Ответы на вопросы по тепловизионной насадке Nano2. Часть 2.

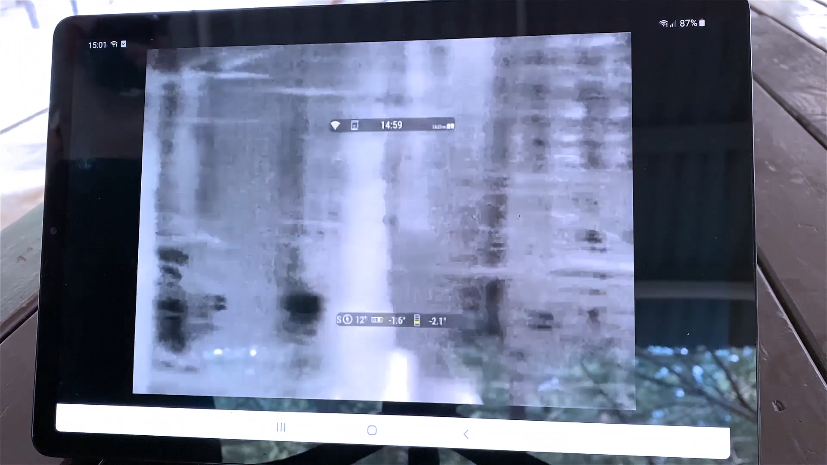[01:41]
Есть три способа записи видео. Принудительный.
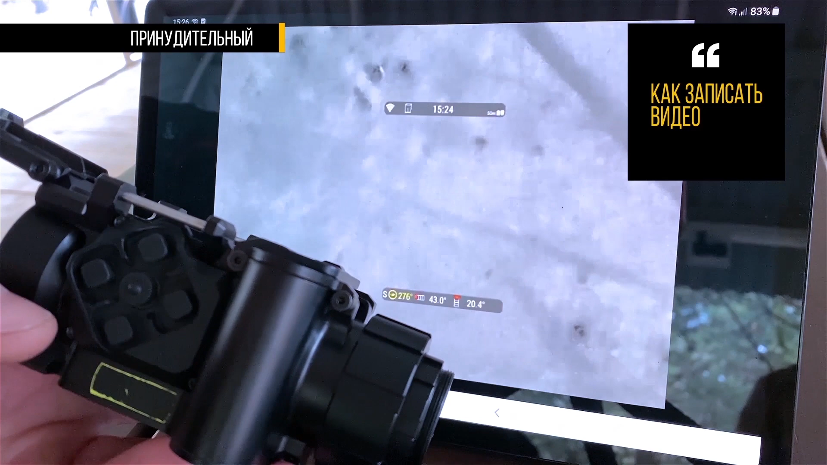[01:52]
Двухсекундным удержанием клавиши влево активируем запись. На экране появляется красный маркер с номером видео. Также клавишей влево прерываем запись видео. Второй способ – автоматическая запись видео по выстрелу.
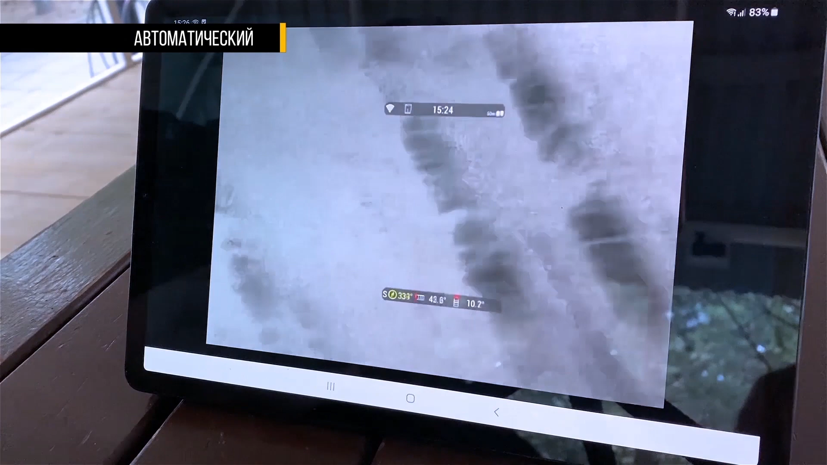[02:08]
Для ее активации заходим в меню.
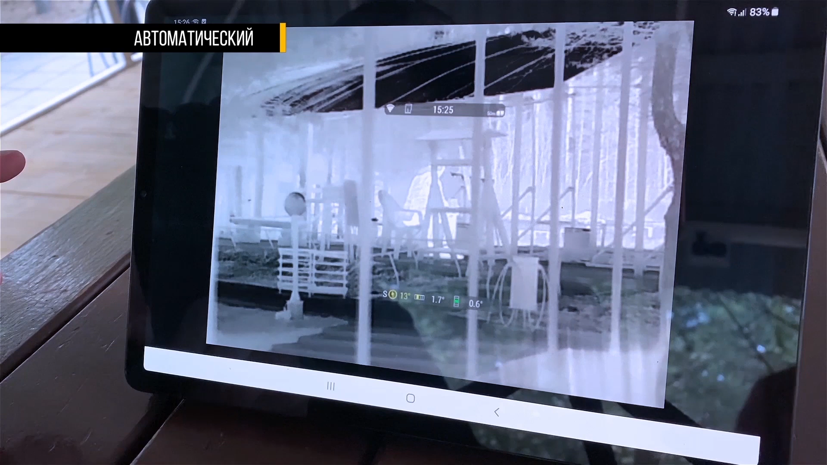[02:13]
Мультимедиа. Настройки записи видео. Тип записи видео. По выстрелу. Здесь же выставляем интервал до события, после события. Именно этот интервал будет записан на память устройства.
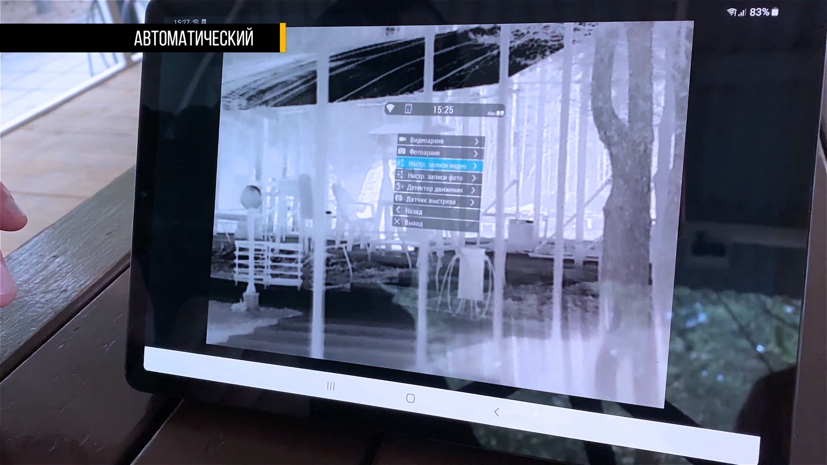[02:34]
Третий способ – запись видео непосредственно в память гаджета,
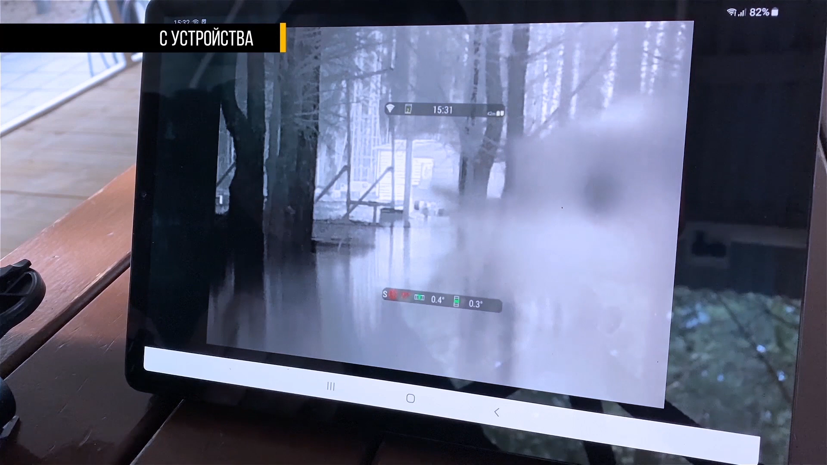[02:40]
планшета или телефона.
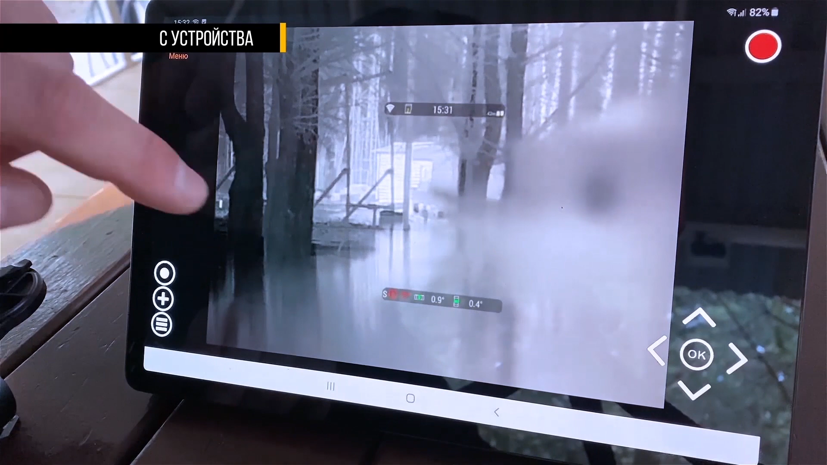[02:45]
Для этого на экране приложения нажимаем кнопочку записи.
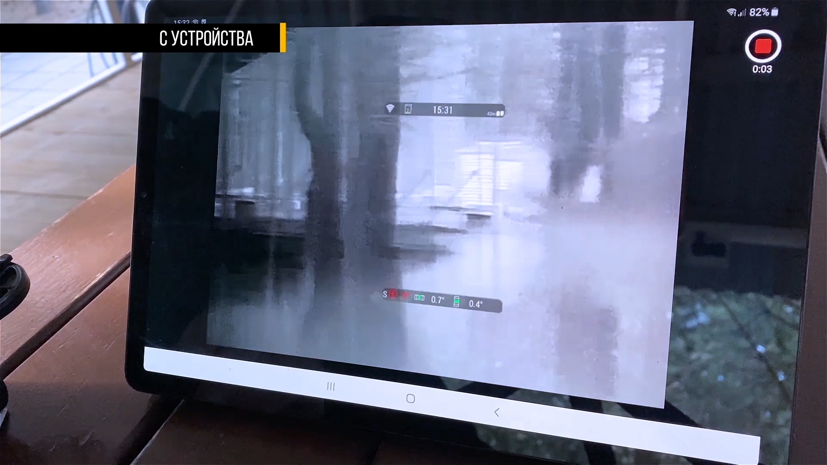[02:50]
Останавливаем запись.
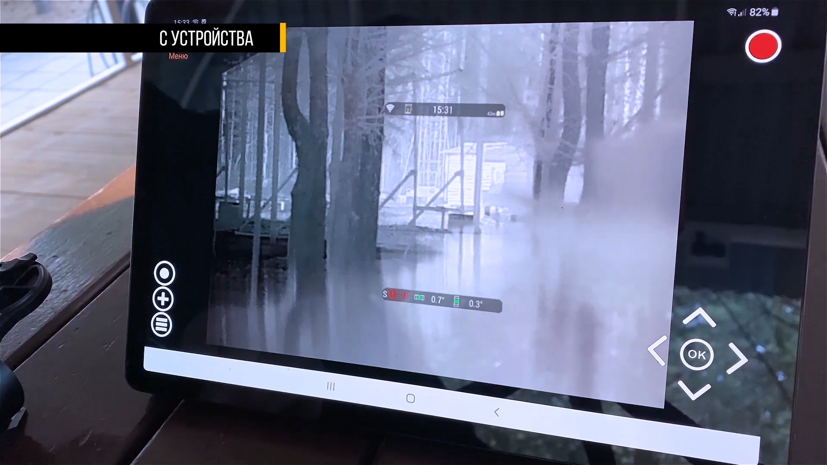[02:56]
Данный фрагмент можно увидеть в разделе мультимедиа.
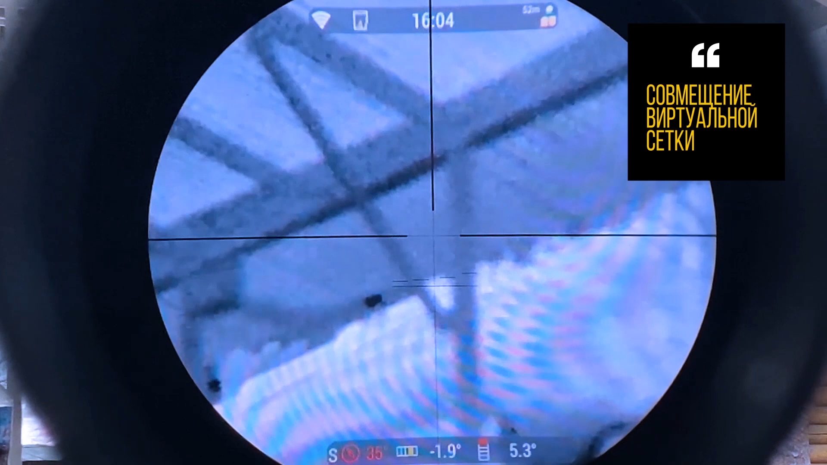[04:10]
Естественно, на видеозаписи ее видно не будет. Для того, чтобы на записи понять, куда мы целились, надо активировать виртуальную прицельную сетку.